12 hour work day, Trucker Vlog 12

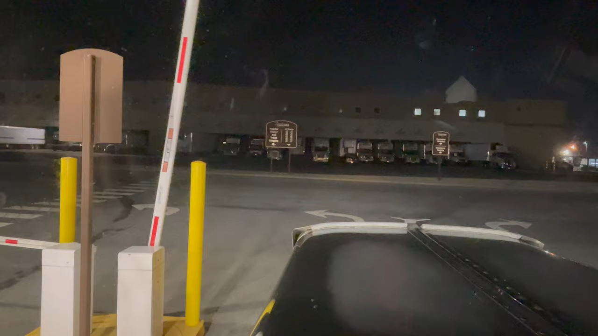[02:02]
now I'm supposed to turn left but I'm gonna turn right so I'm gonna get down there